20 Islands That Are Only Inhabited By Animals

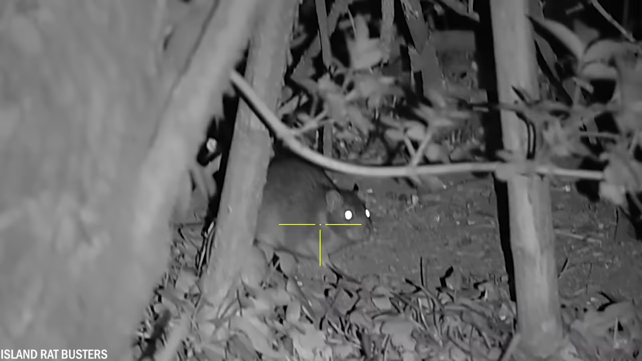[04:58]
The pellets contain Bratifacum, an anticoagulant poison classified as highly toxic.
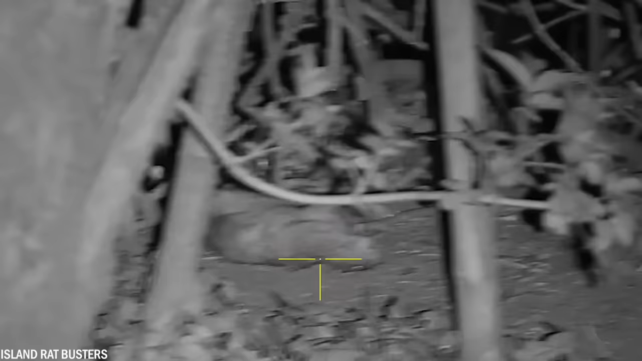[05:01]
These are intended to eradicate the black rats that have taken over the island.